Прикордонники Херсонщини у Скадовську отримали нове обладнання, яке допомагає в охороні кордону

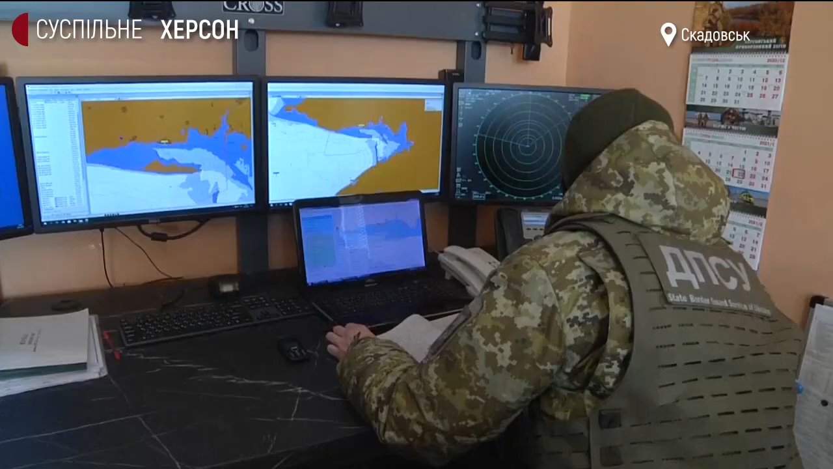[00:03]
Нове обладнання отримали наприкінці минулого року, а зараз за допомоги стаціонарного радіолокаційного комплексу прикордонники почали відстежувати надводну обстановку. Дане обладнання набагато полегшило нам роботу з висвітлення надводної обстановки, воно більш точніше, більш надійніше і дає нам змогу більш надійно охороняти державний кордон та
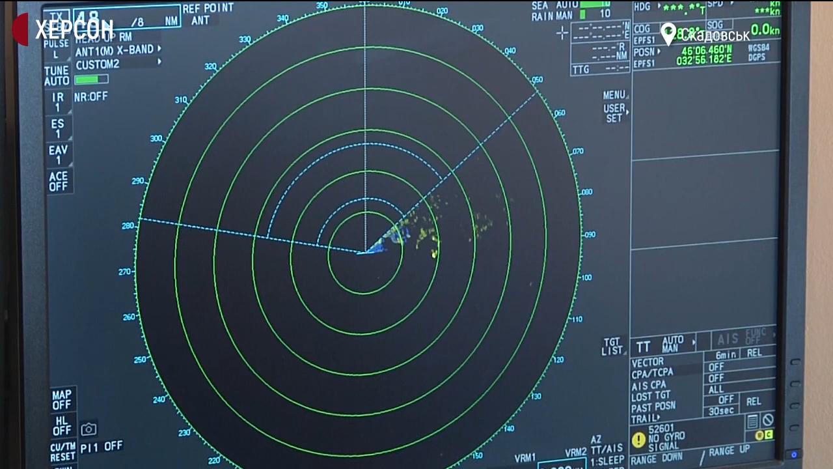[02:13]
Стаціонарний радіолокаційний комплекс висвітлення надводної обстановки показує великі, середні та малі цілі у зоні відповідальності поста технічного спостереження, говорить Олександр Домерт. Та додає, що раніше працювали на радіолокаційній станції «Наяда-5».